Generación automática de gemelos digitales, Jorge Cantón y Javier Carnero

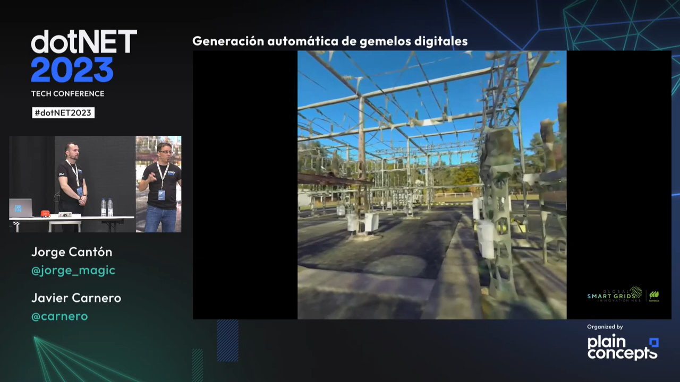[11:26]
por así decirlo, de arquitectura, de cómo debería ser y cómo ver cómo
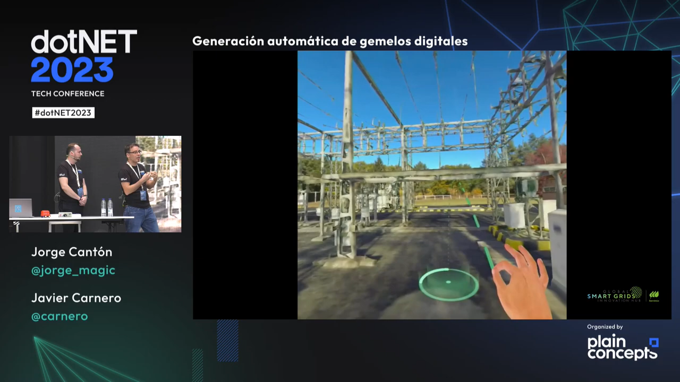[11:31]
realmente es gracias al modelo extraído de la nube de puntos que hemos comentado antes.
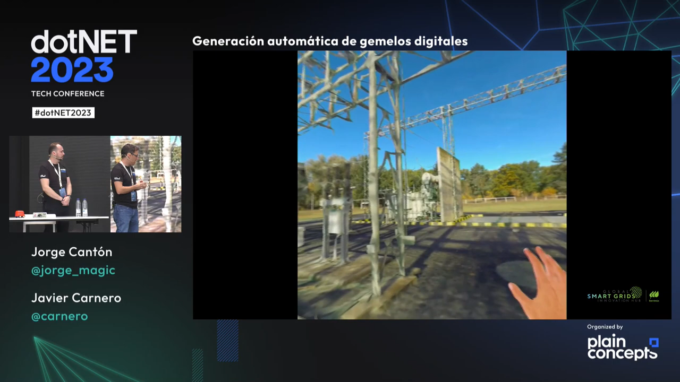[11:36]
Eso es. ¿Vale? Pero bueno, como decimos, ese modelo BIM, digamos, está hecho manualmente, ¿no?
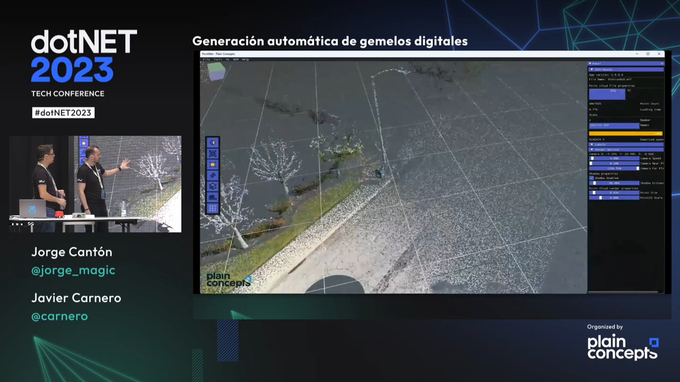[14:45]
Y lo que utilizamos es, nos aprovechamos de las proyecciones de la nube de puntos en dos dimensiones para utilizar luego toda
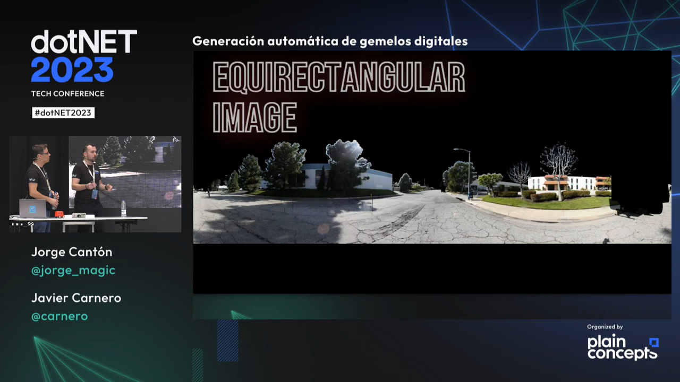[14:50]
la potencia de modelos que existen en inteligencia artificial para imágenes 2D.
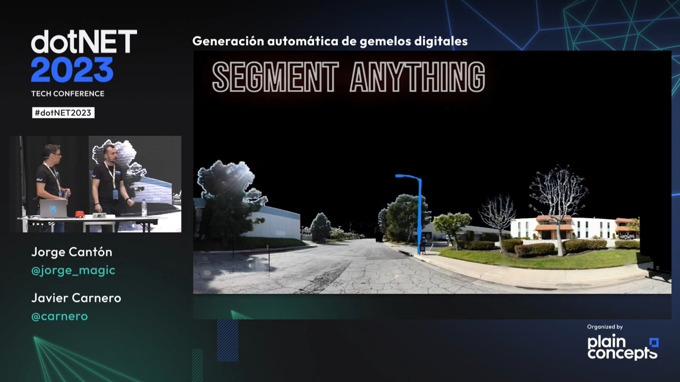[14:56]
En este caso estamos usando Segment Anything, pero bueno, podríamos usar cualquier modelo, ¿no?, que nos sirva.
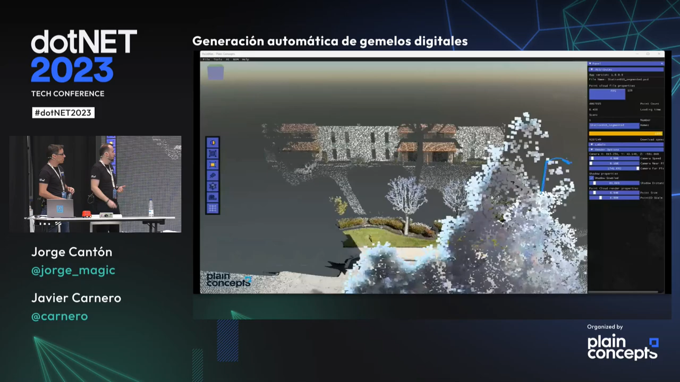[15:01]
Y luego reproyectamos sobre la nube de puntos.
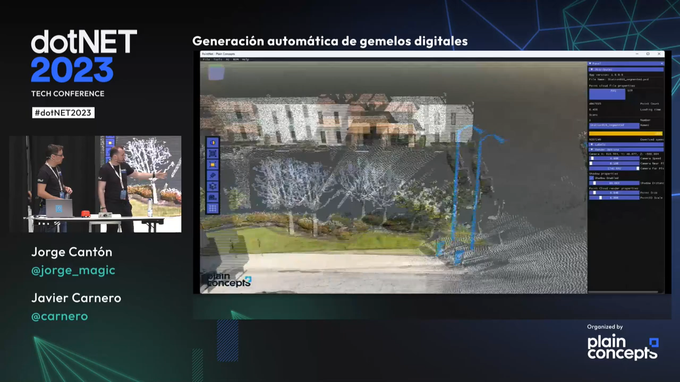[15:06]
Aquí veis cómo hemos seleccionado un píxel de la farola y la hemos reproyectado y segmentado.
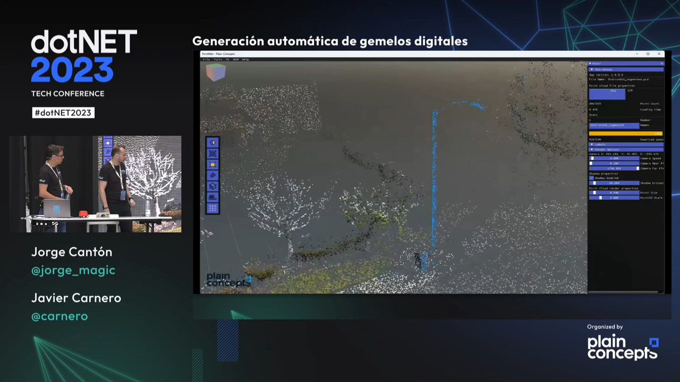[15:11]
Veis que hay algunos errores, por ejemplo, aquí el ¿cómo se llama?
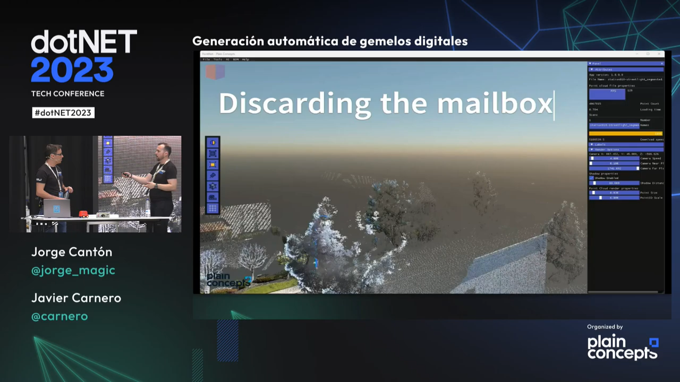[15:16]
El buzón ha sido segmentado también,
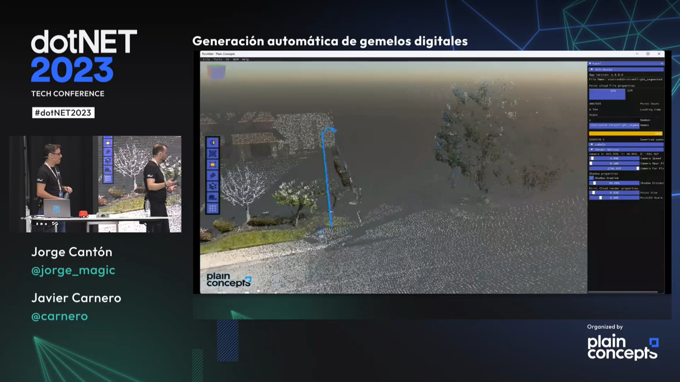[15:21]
pero con los mismos modelos podemos utilizar estas estrategias y veis aquí, por ejemplo, pues ya hemos descartado gran parte del buzón. Luego, además, veis también que algunos puntos pueden ser proyectados fuera.
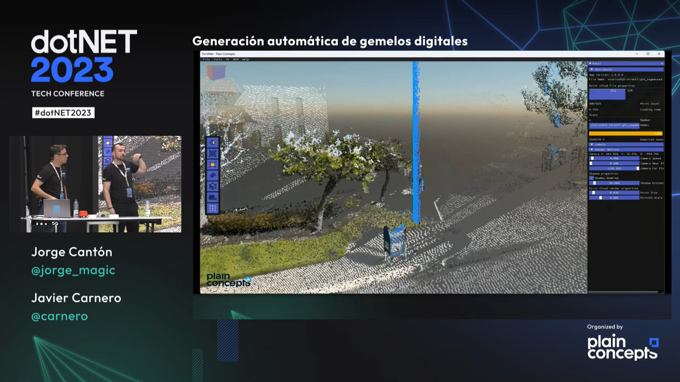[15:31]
Podemos utilizar heurísticas para borrar eso, para borrar ese ruido. O también podemos utilizar otros modelos, ¿no?, que funcionen mejor.
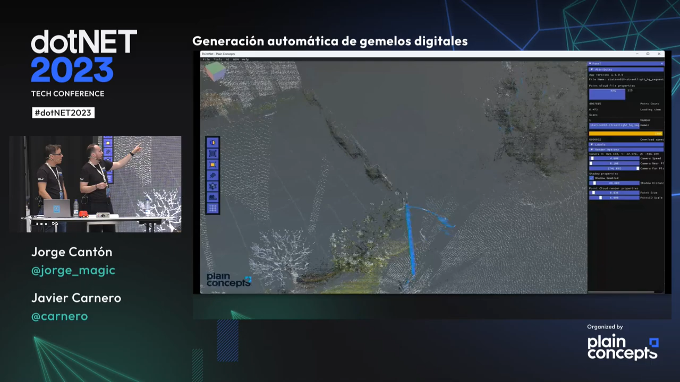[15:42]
En este caso es una prueba con el High Quality que habéis visto también en la presentación de Rodrigo y María,
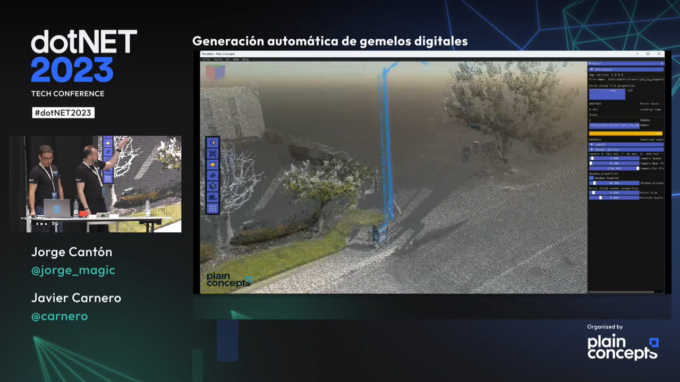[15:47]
con el que conseguimos más precisión en la farola y, por tanto, luego proyectamos menos píxeles en el árbol.